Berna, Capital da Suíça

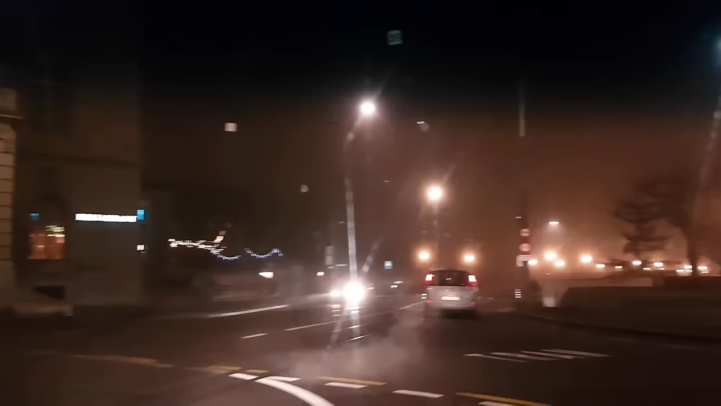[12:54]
Estamos saindo do estacionamento Vamos pra Lausanne Estamos em Berna Capital da Suíça
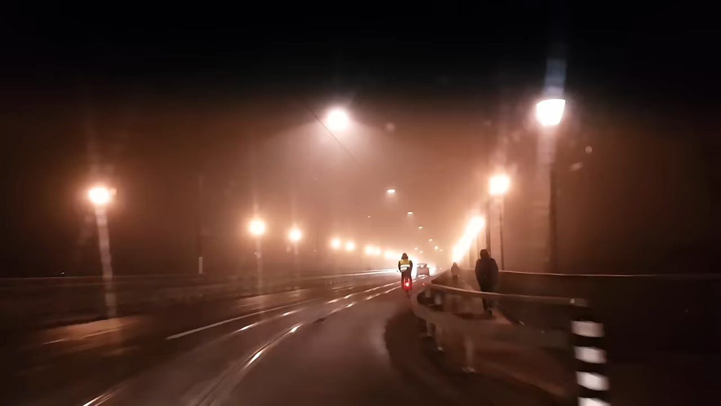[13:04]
Os trens passam no meio Da coisa aqui, viu? Tá meio Muita neblina Pena que não dá pra filmar bem Aqui a cidade de Berna Porque tá muita neblina Mas dá pra ter uma ideia Mais ou menos aqui Acho que eu errei o caminho Deixa eu ver Ele vai acertar de volta Aqui o GPS
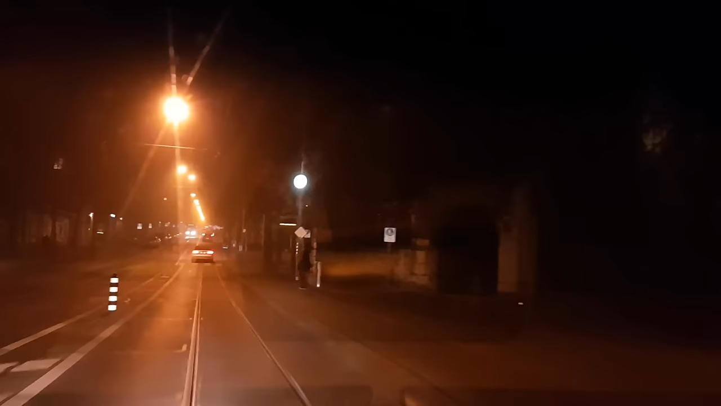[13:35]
Corta outra rua ali Já sai lá na frente Muito escuro Muito frio Menos 2 graus Tá meio neblina Tá meio neblina Filmar um pouquinho aqui Mas esses vídeos assim De noite Cidade não tem muita Não dá pra mostrar muito Pra vocês Porque Não tem muita visão, né?
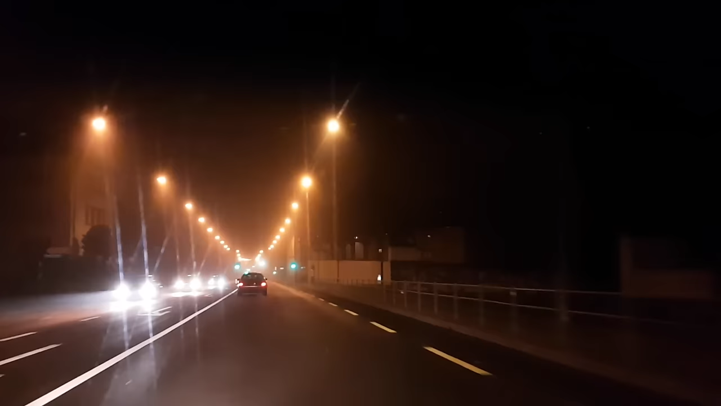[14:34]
Muita neblina Viu? Mas é bonito aqui Os lugares tem umas Construções aí Cara que Olha Sem Sem comentário Muito legal Muito bonito Gostei de passear Andei bastante ali O hotel era Muito bonito Bacana pra caramba Viu?
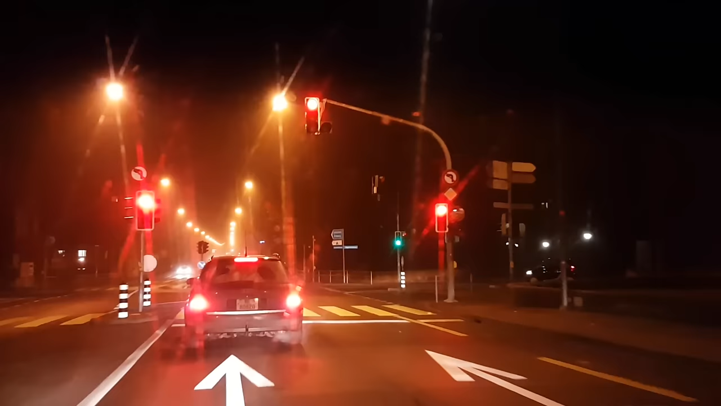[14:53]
Olha lá E Vou voltar ainda Um dia com um dia de sol Bem bonito Pra filmar bem Pra você Olha Essa placa ali B E É placa de Berna E aquele urso Dentro daquela bandeirinha ali Que vocês veem no carro Não dá de ver direito Mas é o símbolo da bandeira Da bandeira do cantão de Berna Cidade grande Se fala um alemão Muito esquisito Indiferente Do alemão Da Da Alemanha É
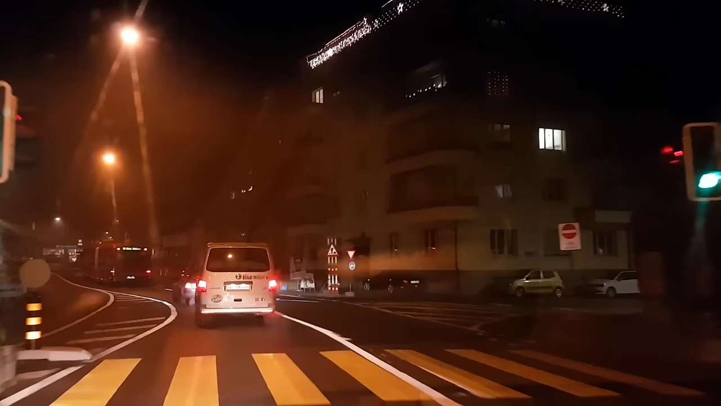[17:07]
Muito legal Os prédios bonitos Grandes Cidade muito imponente Com Porte de estrutura Muito forte Assim Digo
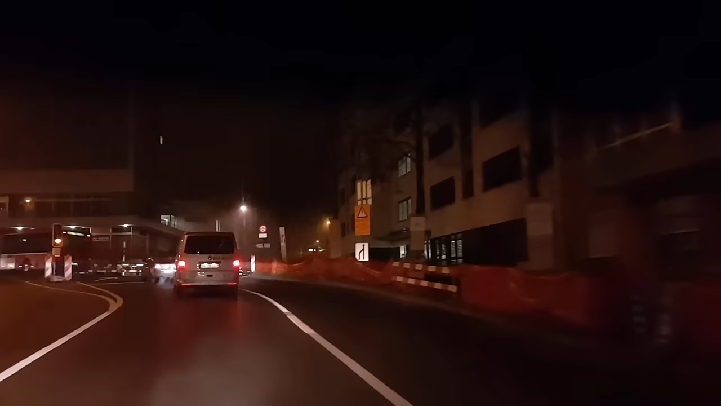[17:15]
Cidade imponente Tipo Você vê que é uma cidade Que não